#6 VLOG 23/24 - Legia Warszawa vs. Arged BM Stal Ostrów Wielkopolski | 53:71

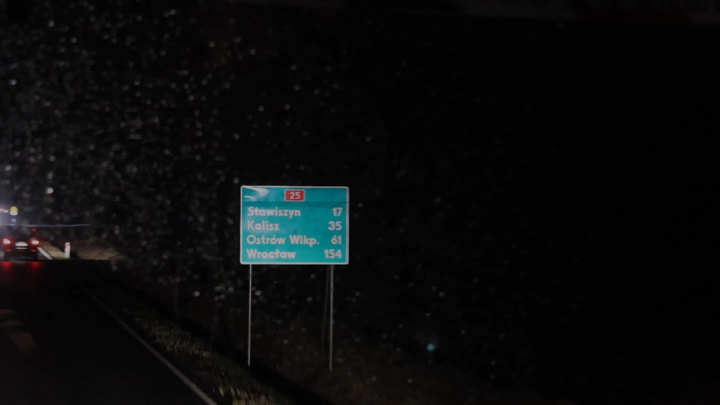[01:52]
Polowie, tak? Mamy zapewne. Tak. Jakie auto stoi gdzieś tam?